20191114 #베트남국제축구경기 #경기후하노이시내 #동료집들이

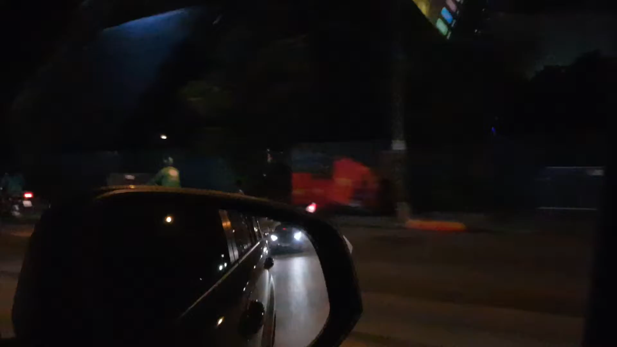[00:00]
진짜 야? 많다 파는 사람. 마이야? 마이시 마이애미. 에브리웨어 돈 메이드 랑 나. 아니 저쪽에서 오는 차는 별로 없고 가는 차만 엄청 많아.
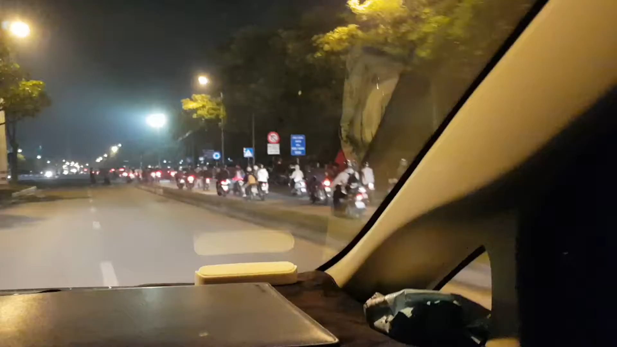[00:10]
아니야 물고기 막 내려 능 내려서 나온. 뭐 그냥 뭐니? 무사 디자인 뷰베. 뷰베. 에시 마이애미. 길거리 막 걸어 다녀 그냥 이제.